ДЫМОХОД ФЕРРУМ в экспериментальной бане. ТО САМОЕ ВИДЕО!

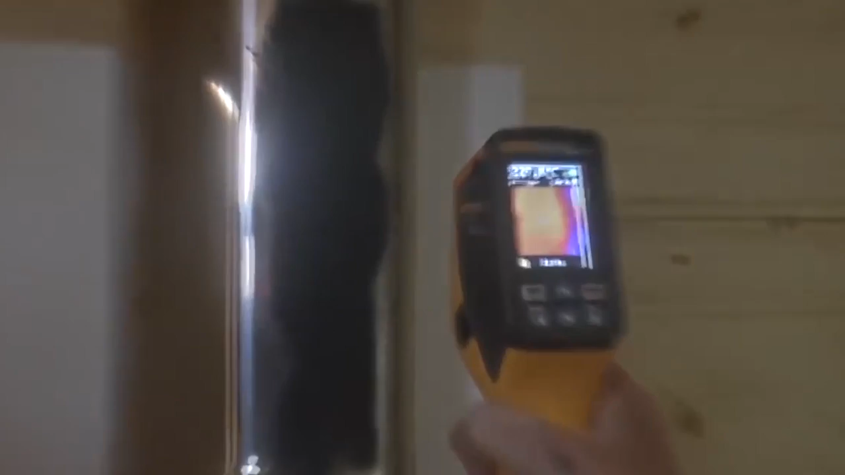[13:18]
230 градусов. Ну и здесь вот даже вот в этой вот сухости уши просто вообще сворачиваются, все пальцы горят.
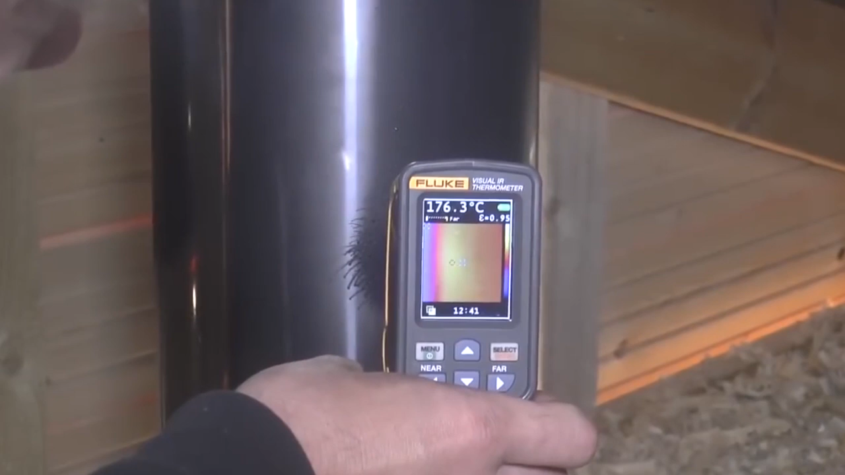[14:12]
On screen: spot 176.3°C
Наружная стенка у сэндвич трубы разогрелась до 176 градусов. Представляете, какая горячая.